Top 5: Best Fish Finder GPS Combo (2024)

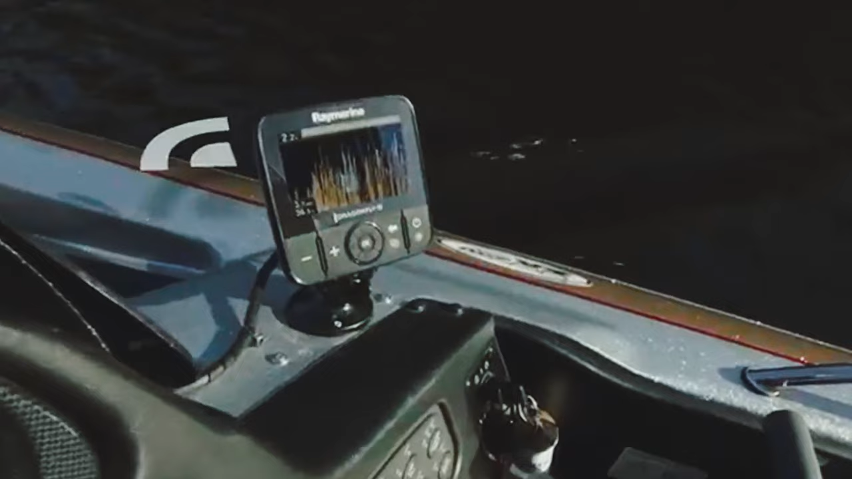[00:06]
are you tired of fishing aimlessly and coming up empty-handed say goodbye to mystery bites and hello to the ultimate fishing companion the best fish finder gps
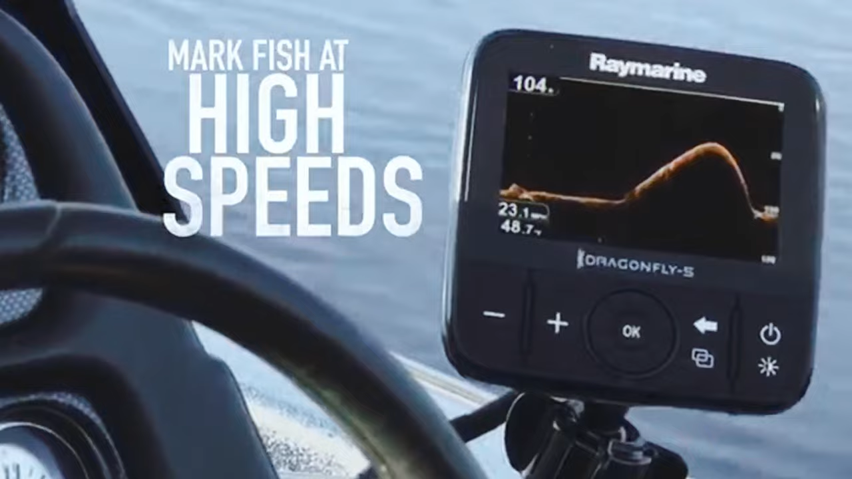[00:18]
join me as we dive into the world of fish finders and gps combos and
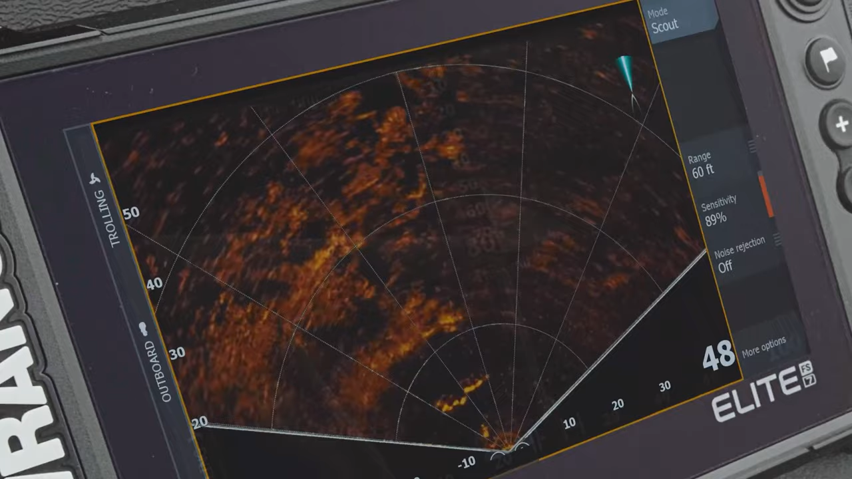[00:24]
discover the perfect tool to reel in those big catches to find out more information and updated price of the products we
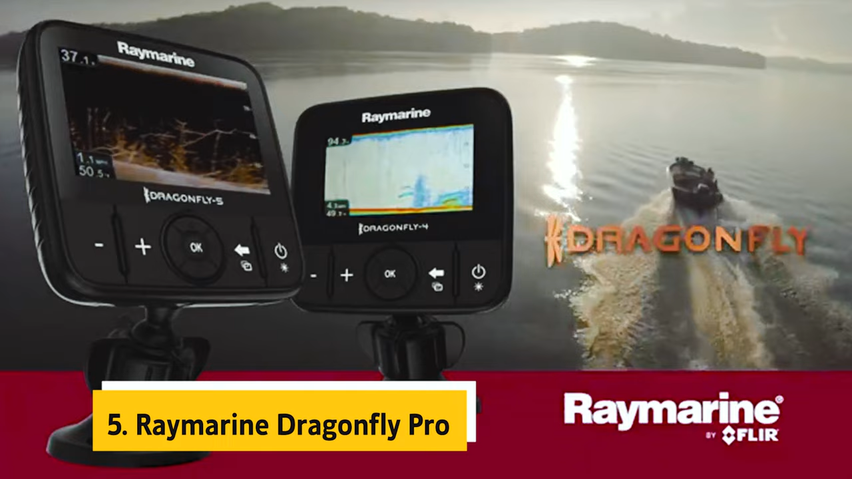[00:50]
at number five on our list is the raymarine dragonfly pro the raymarine dragonfly pro chirp fish finder with built-in gps truly stands out as a game changer in the
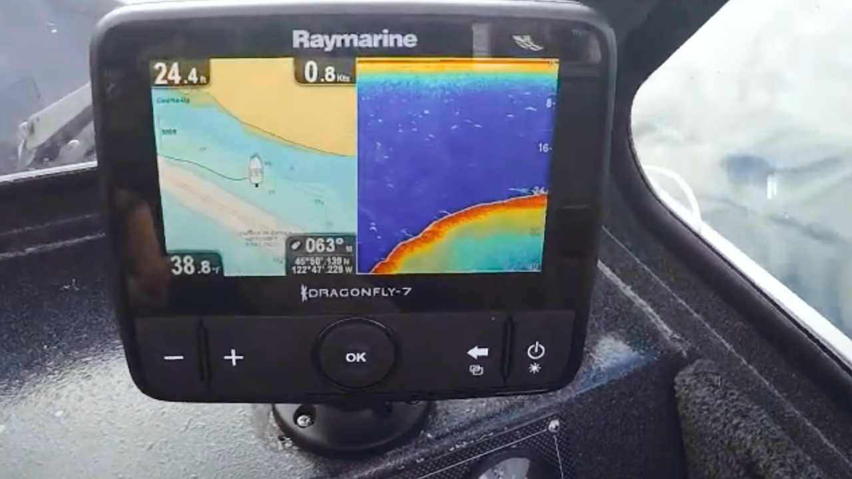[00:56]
On screen: speed 0.8 kn
world of sonar technology with its innovative wide-spectrum chirp technology this fish finder offers detailed
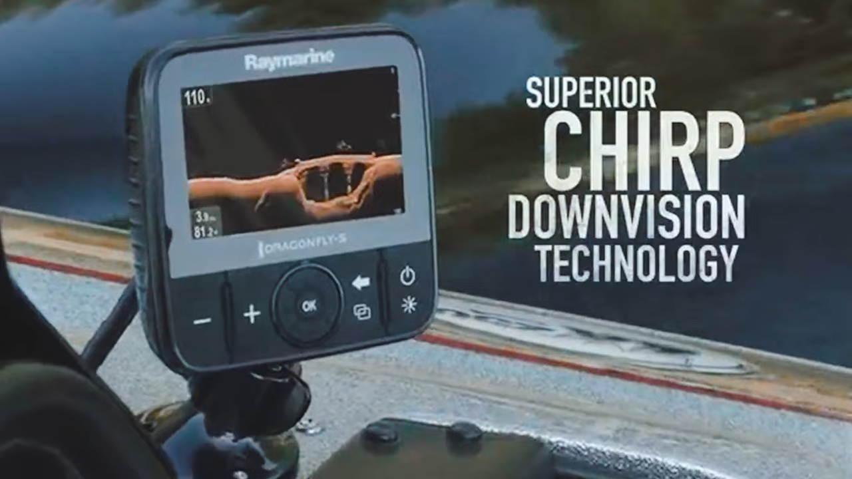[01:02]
sonar signals that provide unmatched clarity for identifying targets fish and underwater structures the
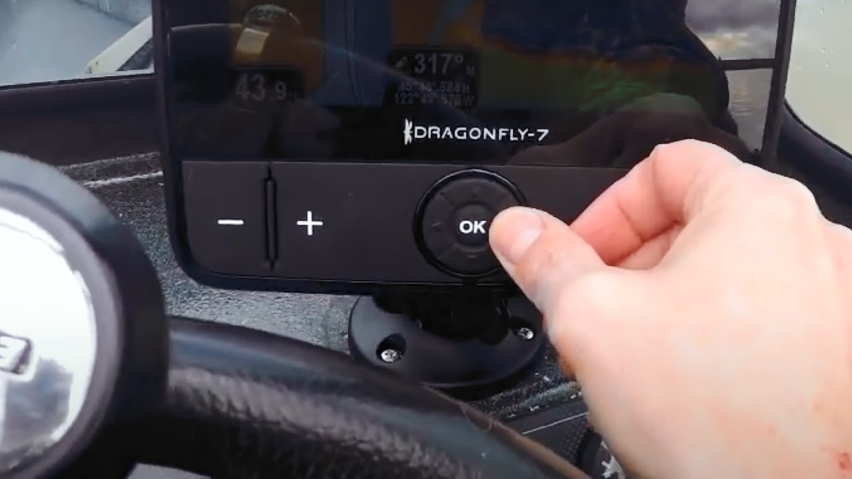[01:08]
chirp down vision feature takes your underwater view to a whole new level delivering stunning photo like sonar
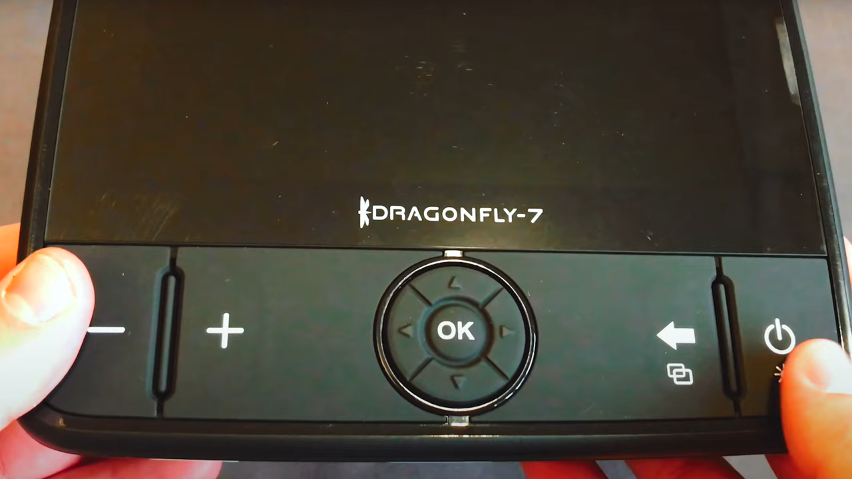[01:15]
images that outshine ordinary imaging sonars what sets the dragonfly 7 pro apart is its built-in
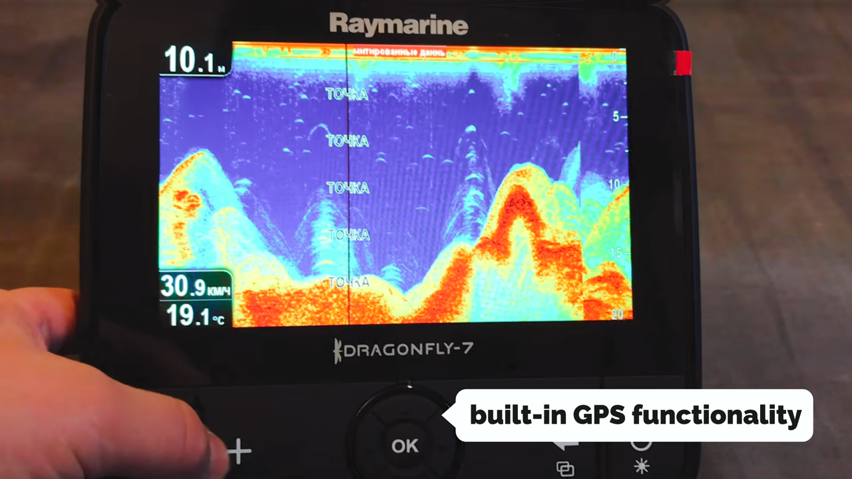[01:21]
On screen: depth 10.1 m, water 19.1°C, speed 30.9 km/h
gps functionality and included navionics plus charts making navigation a breeze you can
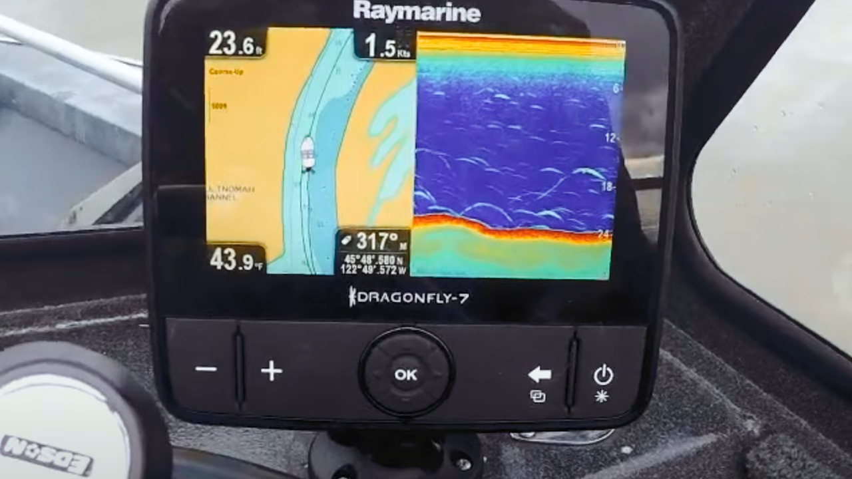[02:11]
On screen: speed 1.5 kn
anglers and boating enthusiasts seeking cutting-edge sonar technology and reliable performance on the water
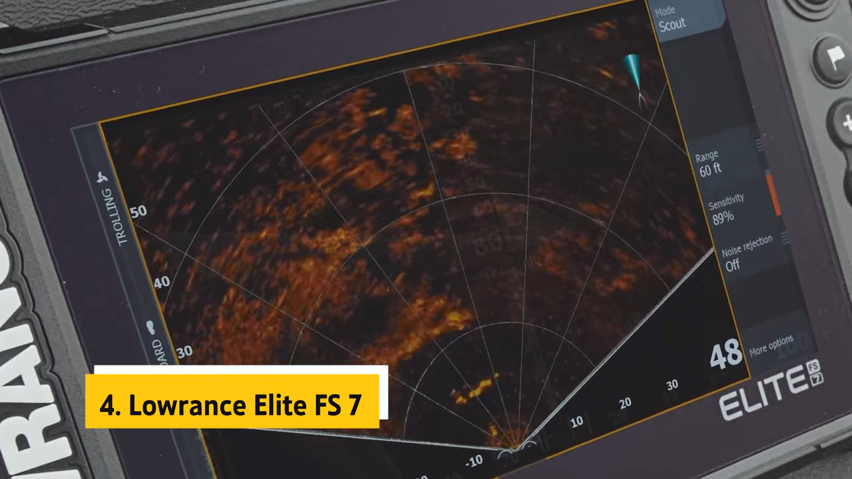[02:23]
up next in fourth place is the lawrence elite fs7 the lawrence elite
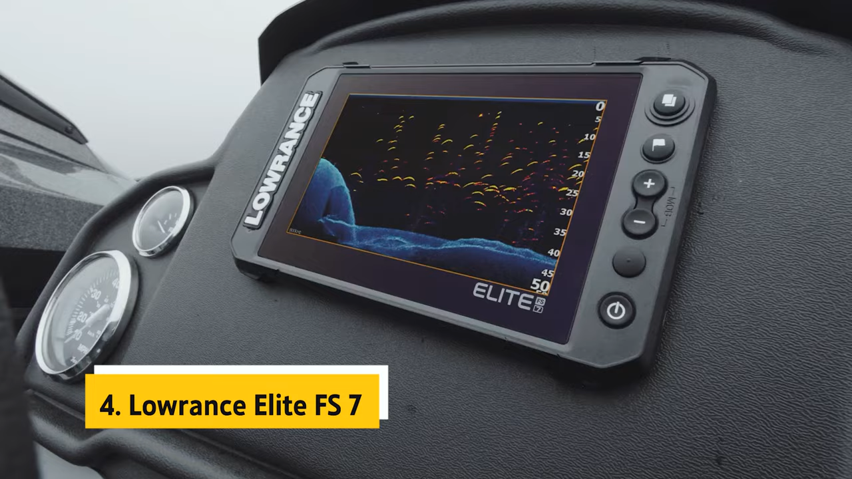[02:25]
fs7 fish finder is a game changer for anglers looking to take their
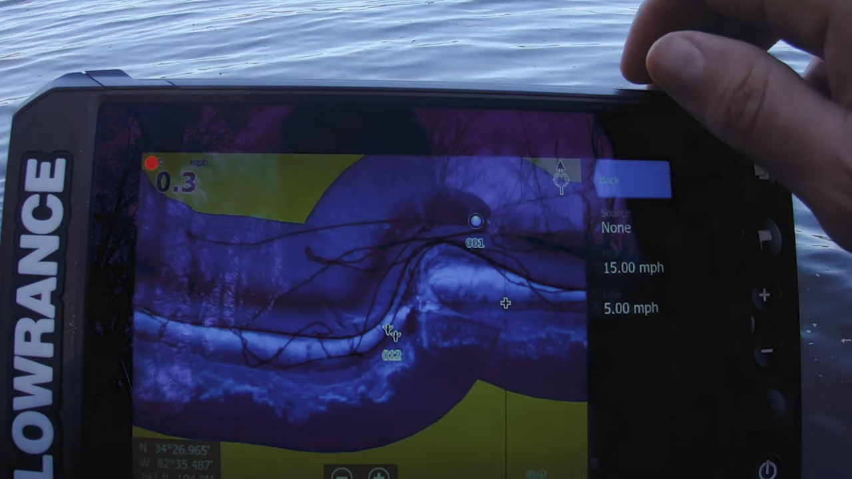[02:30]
fishing experience to the next level with its active imaging three-in-one sonar technology you can now see